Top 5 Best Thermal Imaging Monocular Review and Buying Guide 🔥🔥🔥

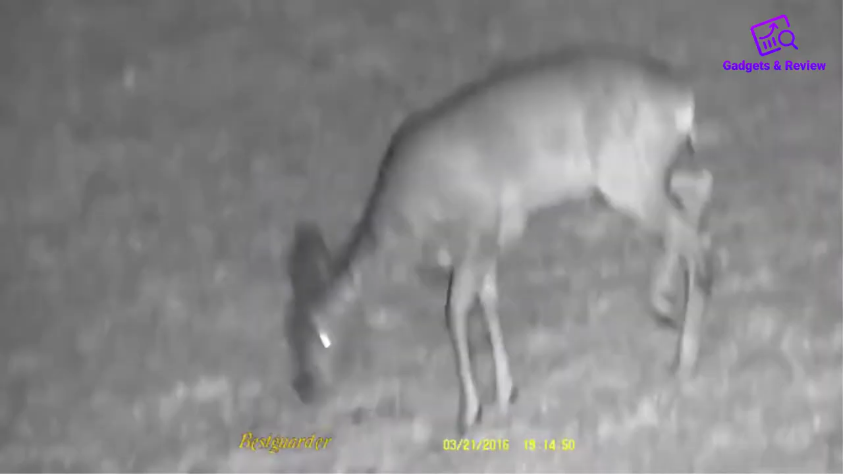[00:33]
We think it's a good choice to start with, this is a monocular that allows you to capture high quality HD photos and videos.
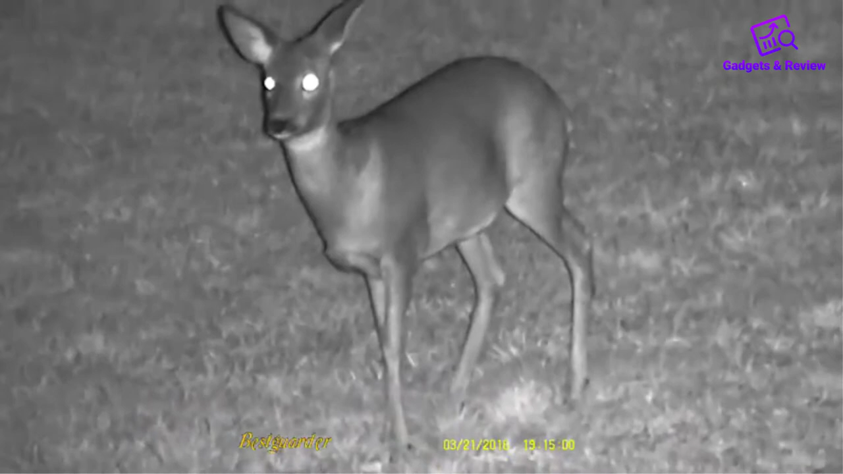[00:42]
Photographs can be easily snapped at various resolutions including
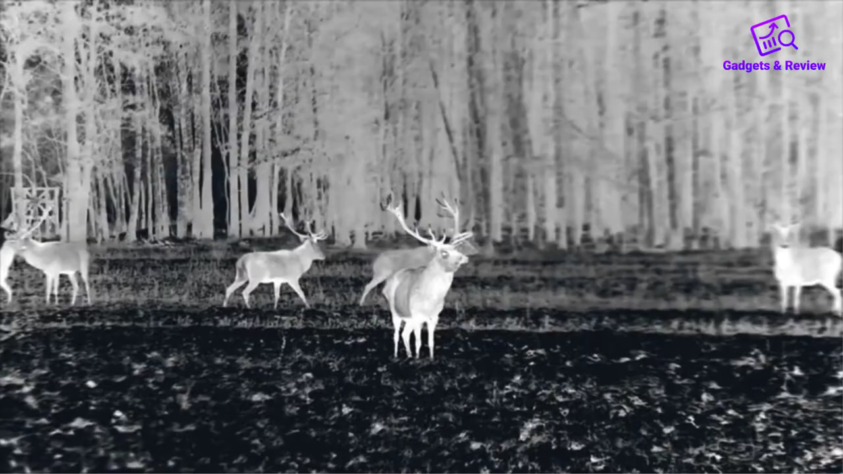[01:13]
The device also comes with an inbuilt microphone to capture sounds.
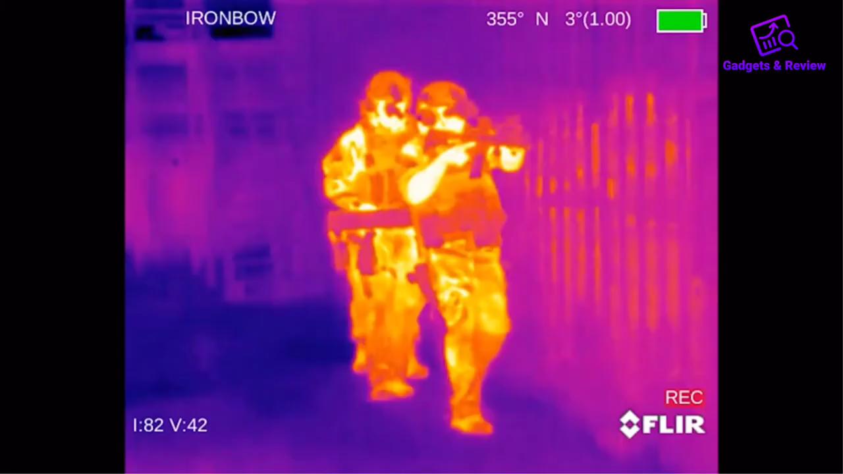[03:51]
The integrated railing allows you to mount it on a helmet for hands-free spotting.
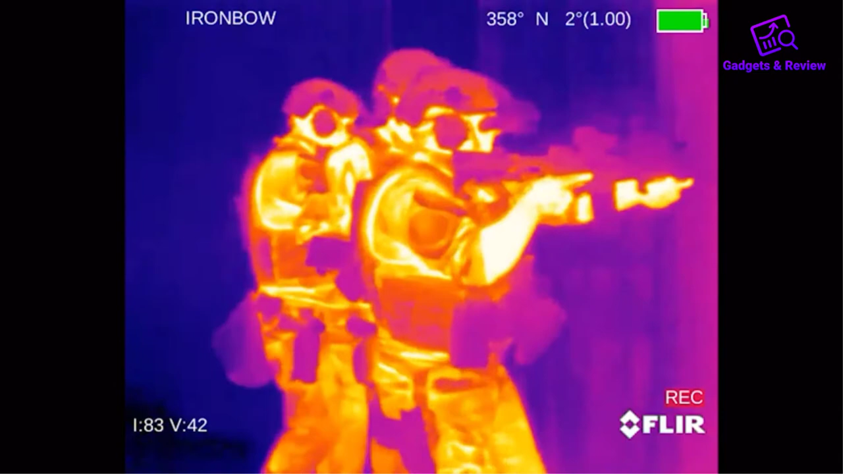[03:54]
A helmet-mounted monocular is convenient when you need your hands-free to hold a hunting rifle.
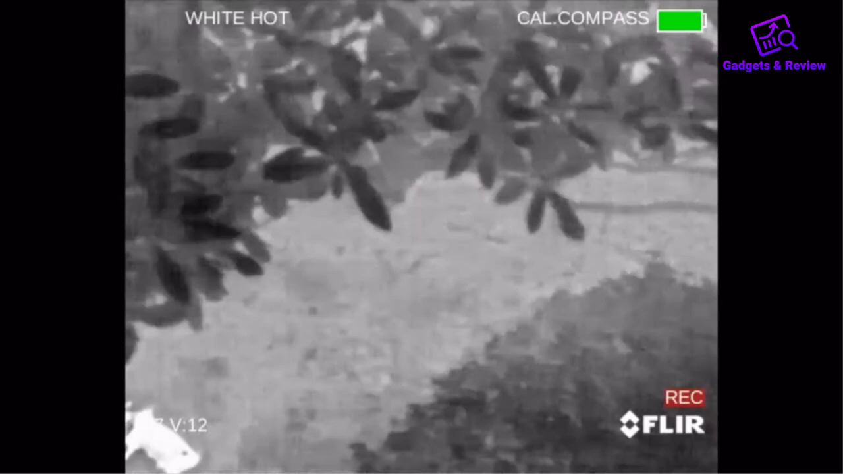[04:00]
It also provides better spotting when you or the animal is on the move. Fleur Breach comes ready for helmet mounting.
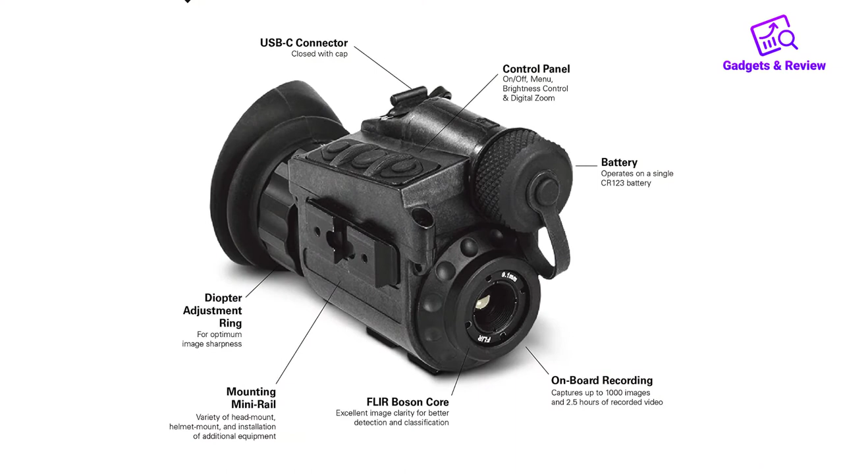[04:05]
It has an integrated mini rail for attaching it to a helmet. You do not need an adapter or any additional equipment to mount the Fleur Breach monocular.
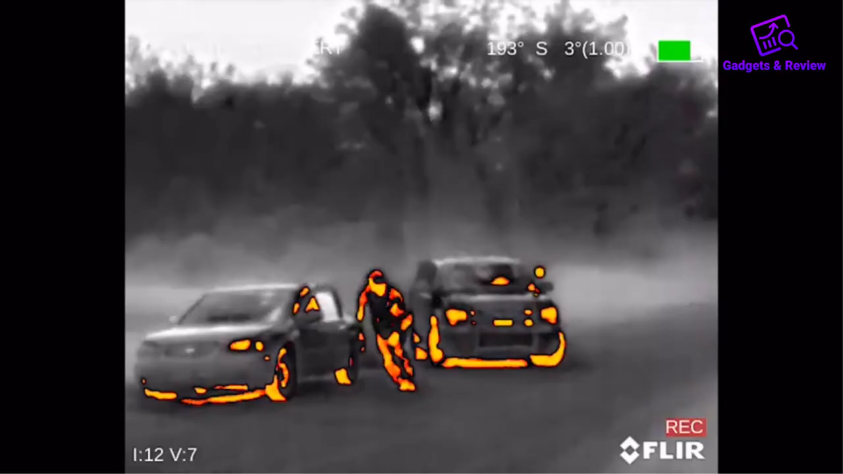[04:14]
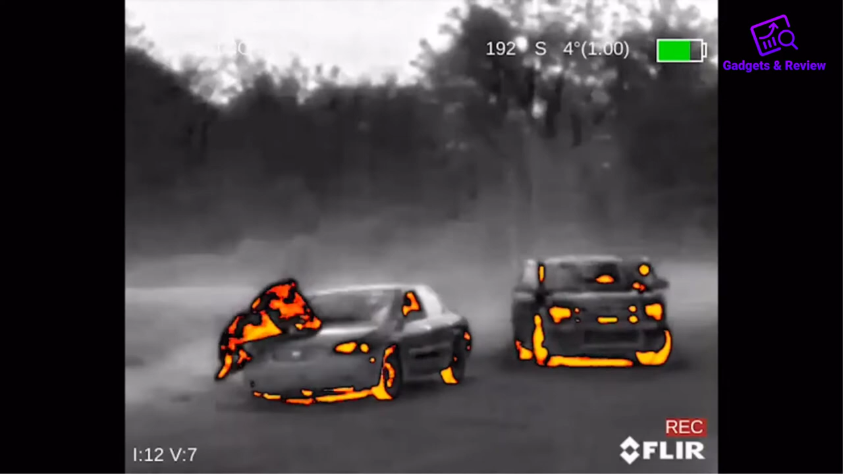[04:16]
As for the optics, Breach falls in the mid-level performance range. It's better than beginner thermal scopes but has some significant limitations.
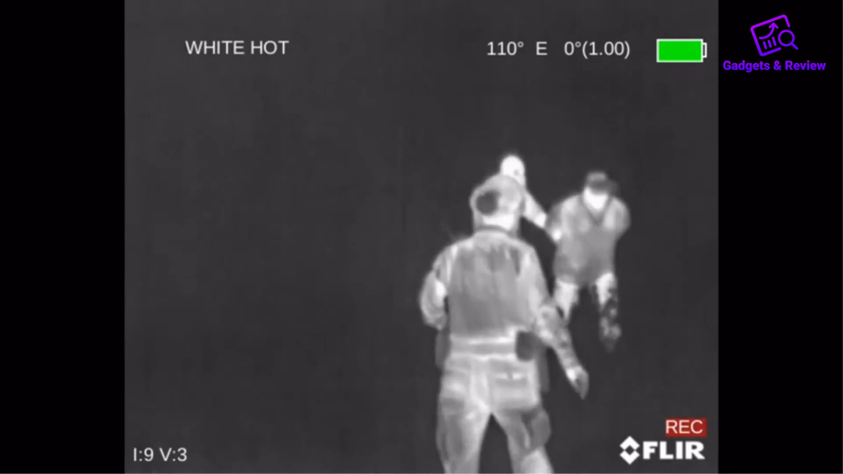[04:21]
The 320x256 sensor delivers a pretty clear
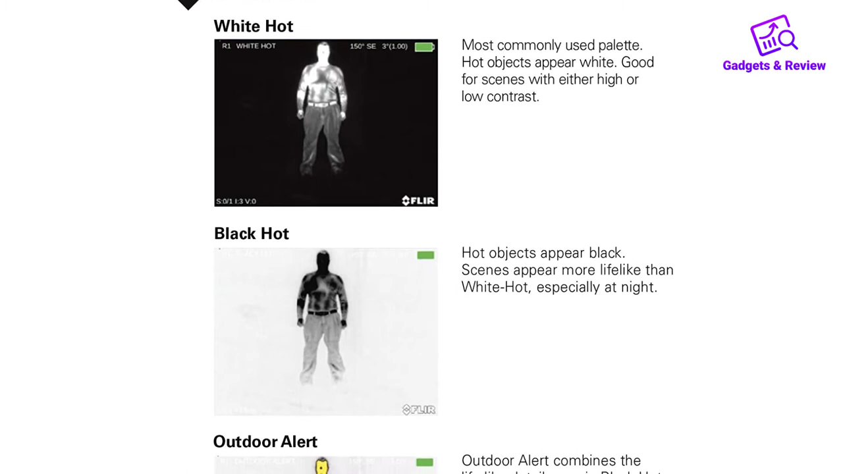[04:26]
image provided you are not too far away from the target.
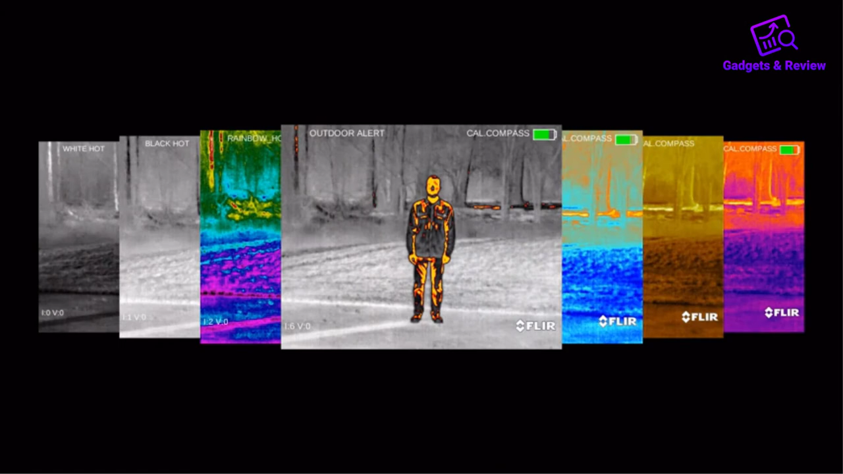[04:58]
The high refresh rate ensures you still get a smooth image when on the move. Pros. Great for close to mid-range animal spotting.
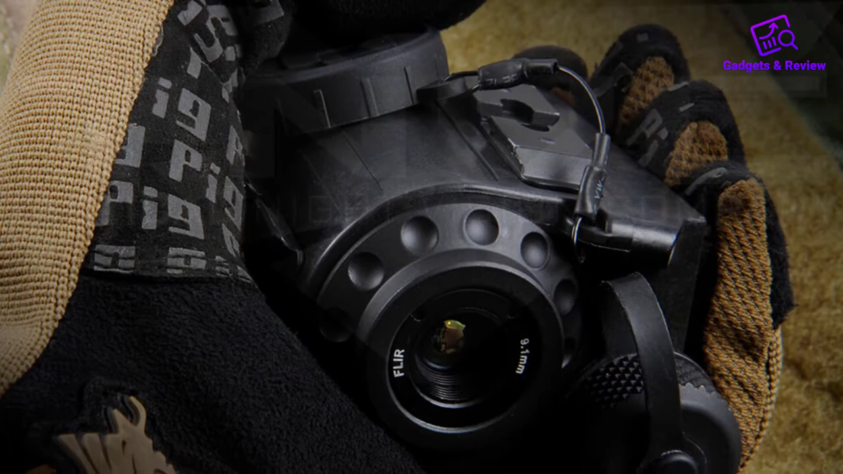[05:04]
It can be mounted on a helmet. Digital zoom.
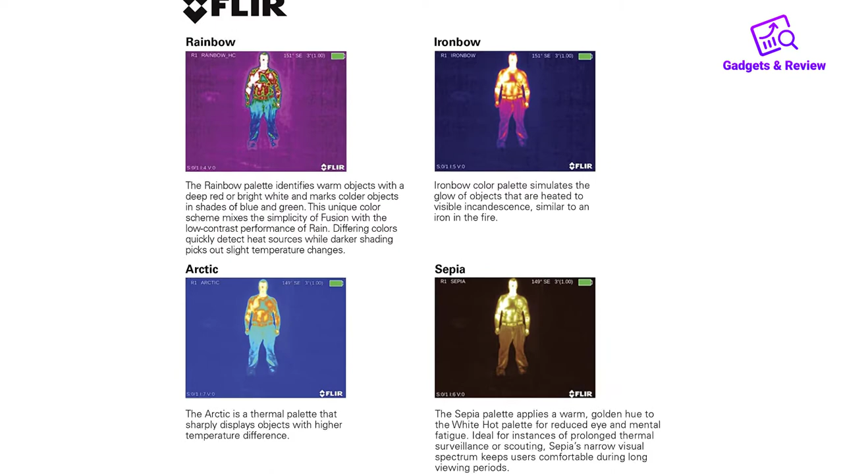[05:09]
A high refresh rate ensures smooth images when you are on the move. Good resolution. Number 4.
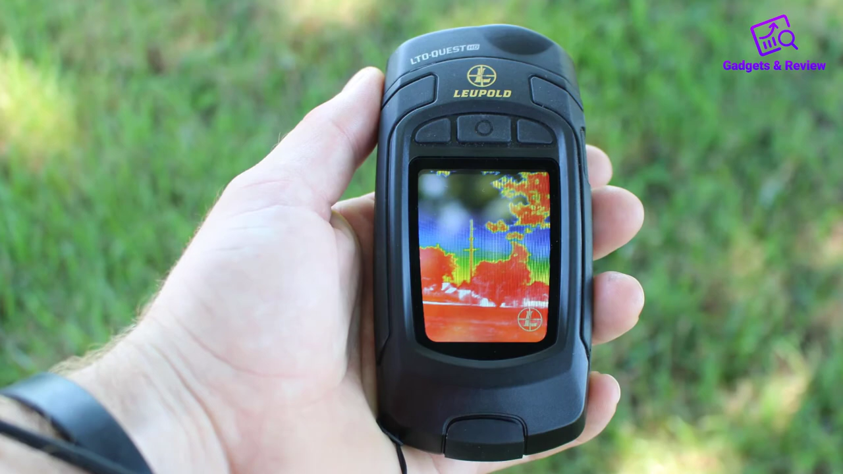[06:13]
Buttons let you cycle through different settings, including multiple color palettes.
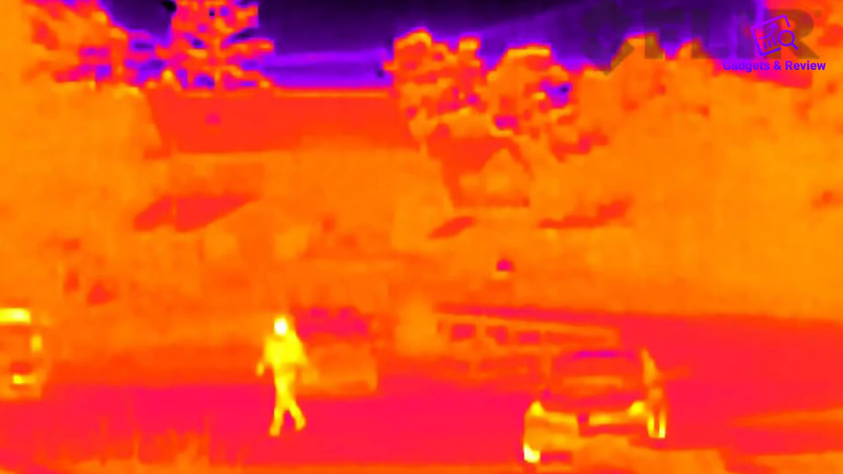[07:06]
Admittedly, the Scout TK isn't a top-grade high-resolution sensor.
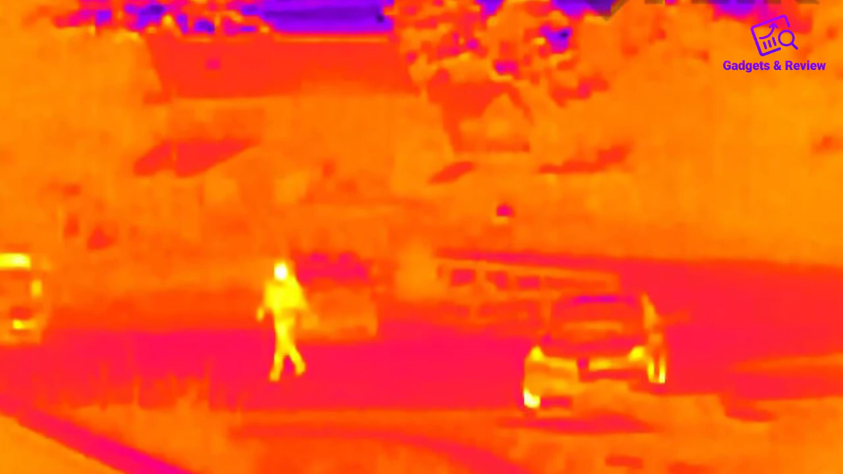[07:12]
But, as an entry-level thermal monocular the quality offered is commendable. The frame rate of this monocular is 9 frames per second.